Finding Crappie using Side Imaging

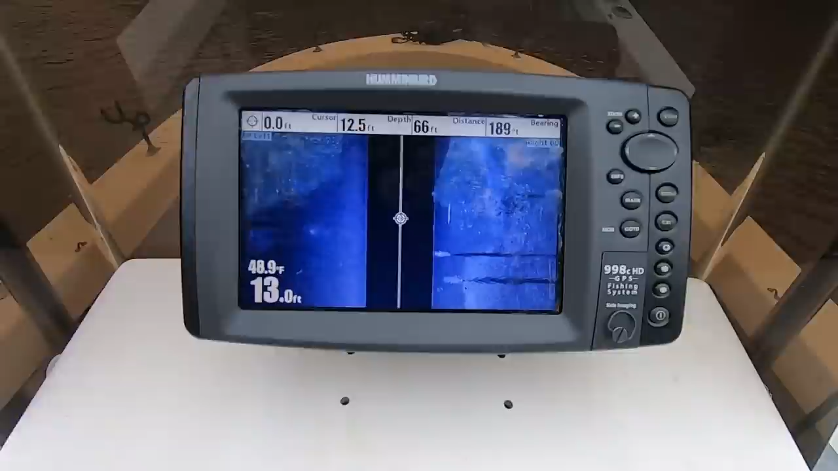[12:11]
On screen: depth 13.0 ft, water 48.9°F
when i find something that's not close to me but still very visible to make out i hope we can see all
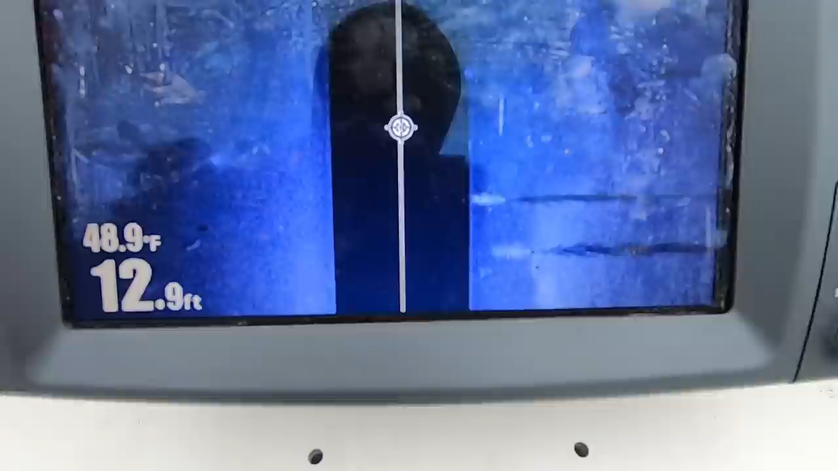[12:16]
On screen: depth 12.9 ft, water 48.9°F
right two cane piles shadows look above it
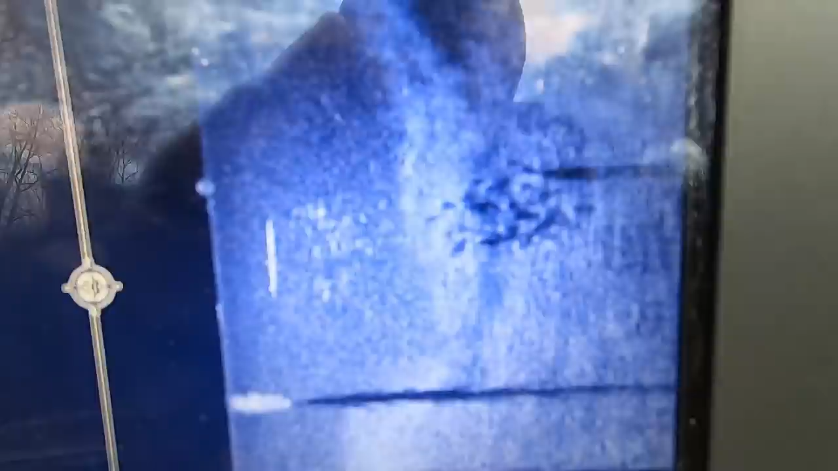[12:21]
that's a dock beside those cane piles i can't necessarily see those fish but oh i see their
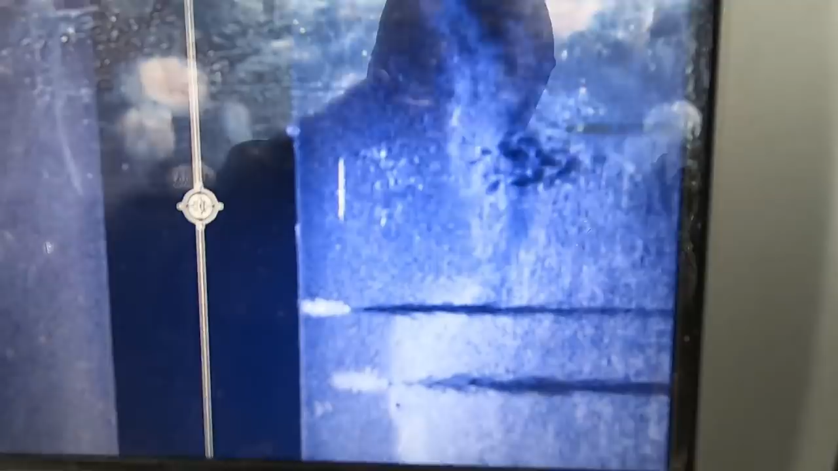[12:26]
shadows i know there's fish up under you can see just a little bit of them but this right here i'm trained you know my eye is trained to look for
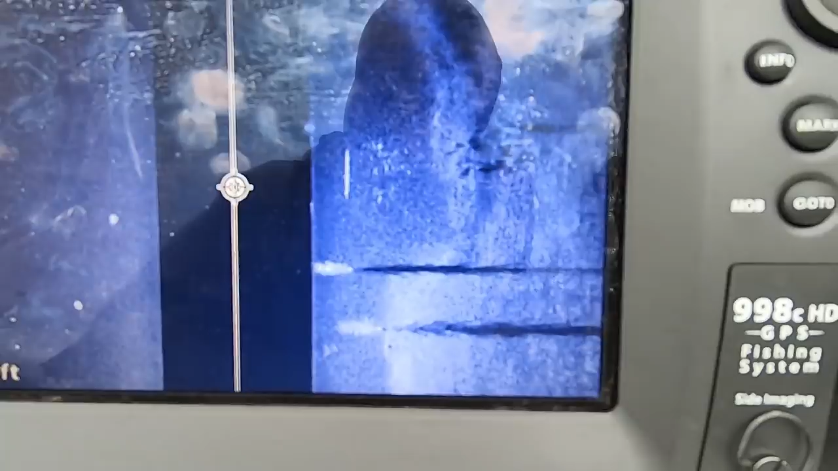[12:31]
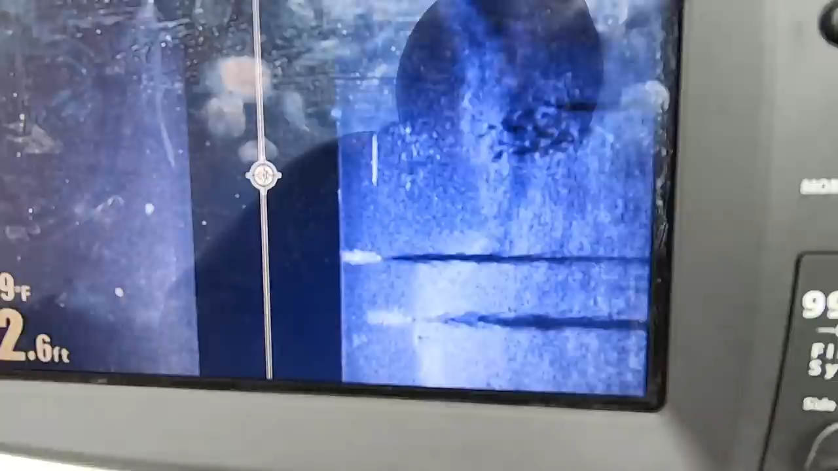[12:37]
crappy on side imaging i saw just one little cane pile leaf sticking out of the water so i rode by it with my side imaging next to the dock
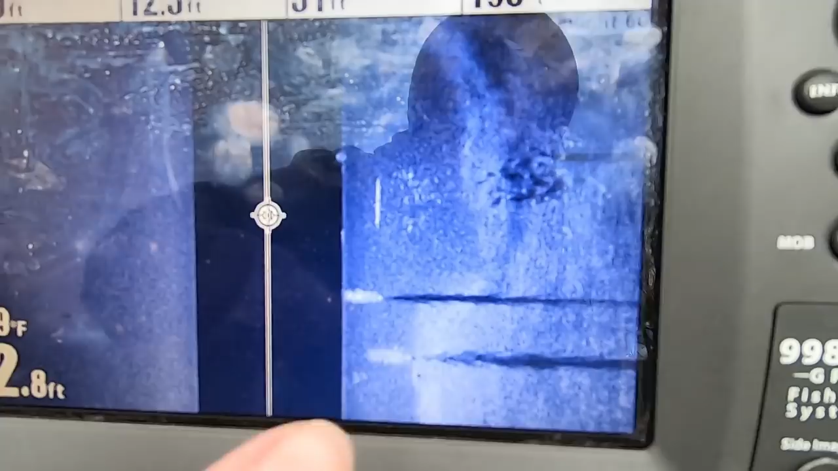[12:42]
there's a crappy that's what it looks like right there when i'm not close to it and they're not
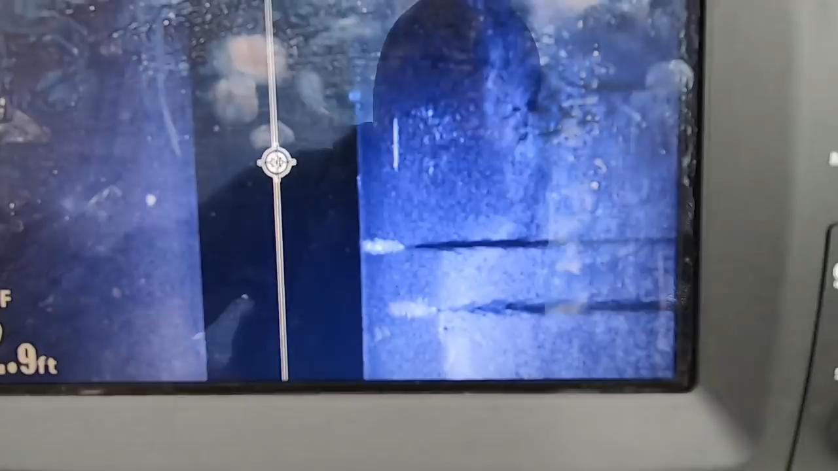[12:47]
in this black void right here my settings haven't changed any from earlier in the video so i'm gonna give these docks a shot see if i can't pull a slab out of here
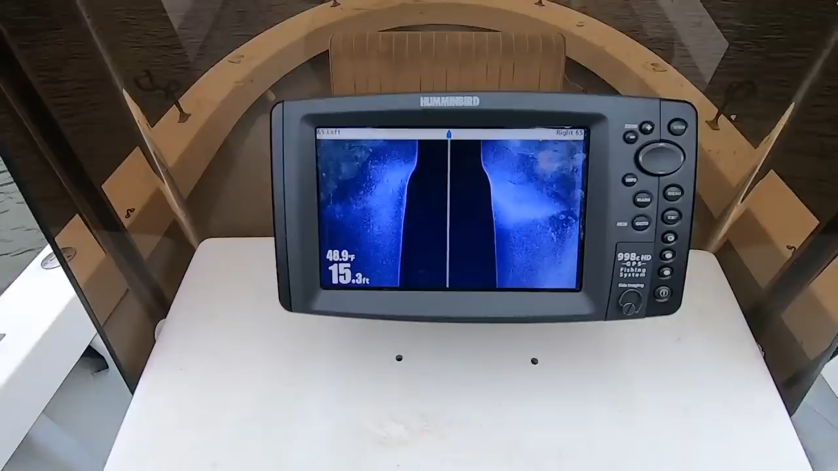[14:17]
On screen: depth 15.3 ft
all right so for you long lining guys that like long lining these creeks in the winter time
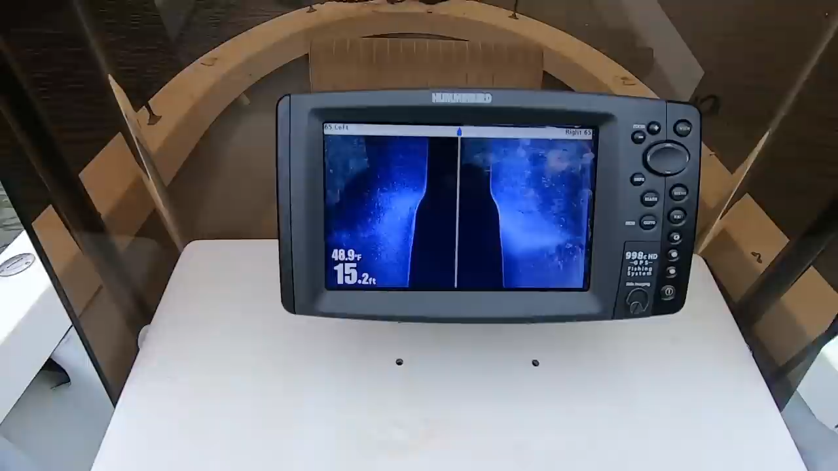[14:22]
On screen: depth 15.2 ft, water 48.9°F
this perfect example of side image and helping me find crappy in these creek channels
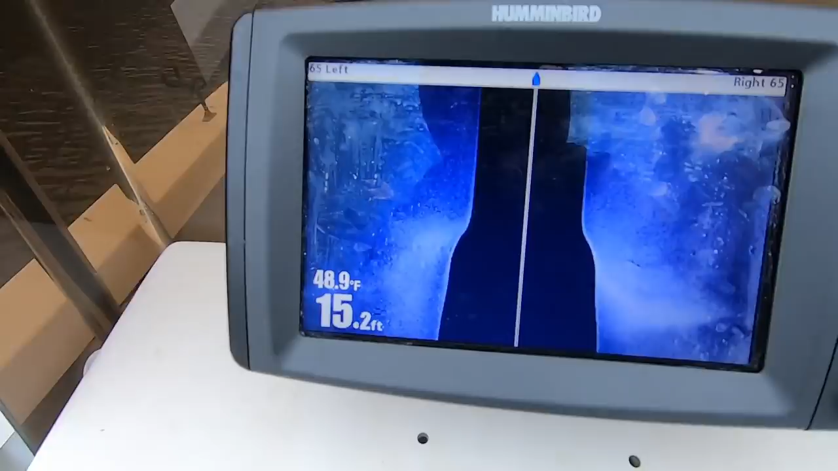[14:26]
On screen: depth 15.2 ft, water 48.9°F
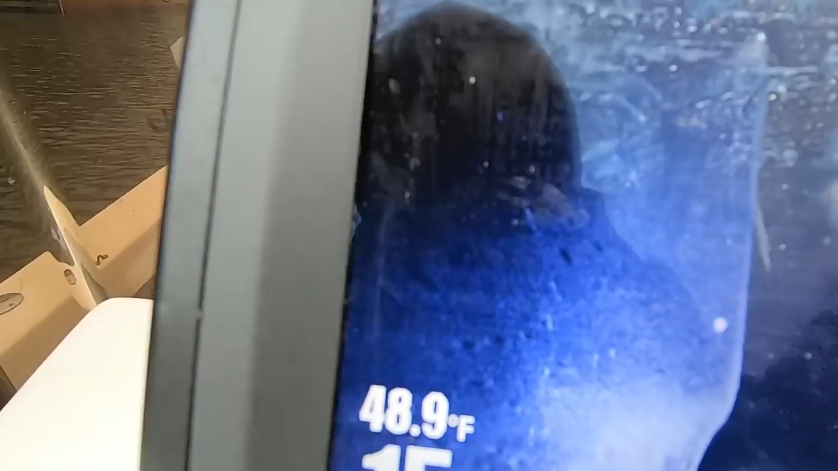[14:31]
On screen: water 48.9°F
there's shadows in the creek channels with fish on them white dots shadows behind them those are
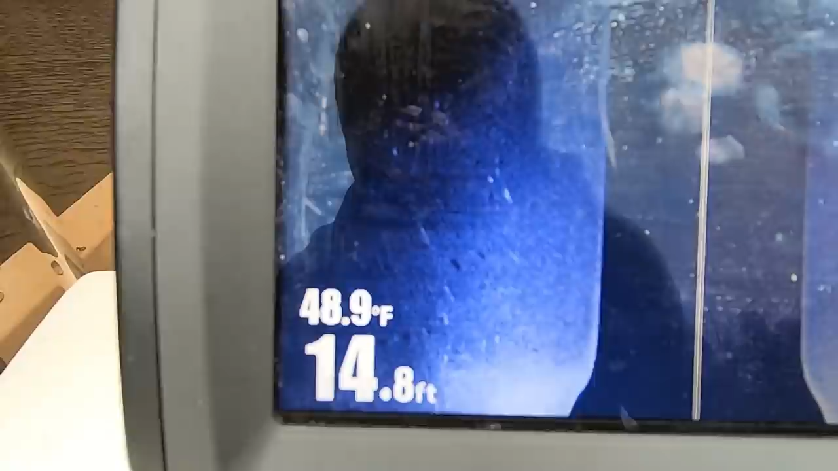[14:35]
On screen: depth 14.8 ft, water 48.9°F
crappy in the creek channel if you was a long liner long line through this creek right here right where these shadows and fish are sitting